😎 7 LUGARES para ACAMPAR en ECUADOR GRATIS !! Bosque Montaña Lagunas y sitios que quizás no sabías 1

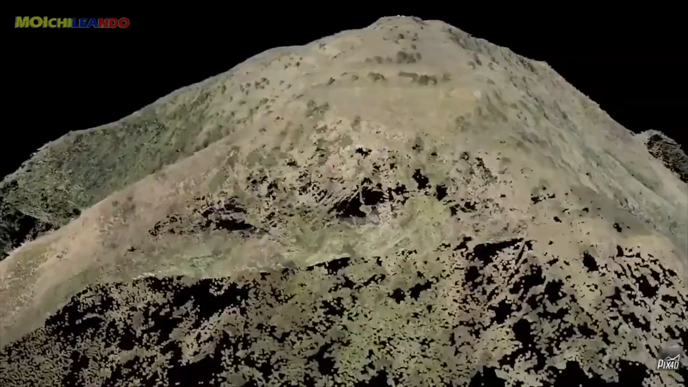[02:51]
tiene la forma de una guacamaya gigante, misma que se le adjudica a la cultura cañari.
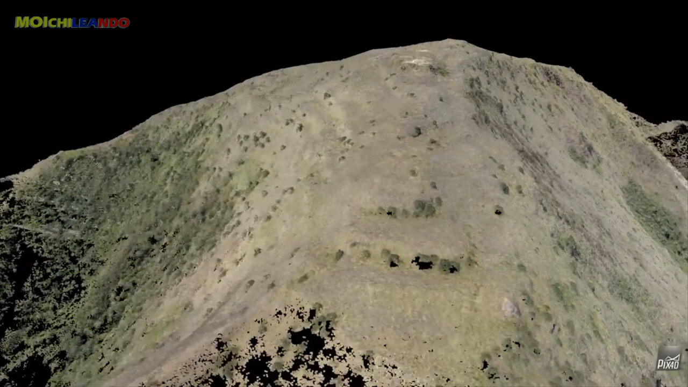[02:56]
La cima de esta pirámide es la que te muestro ahora.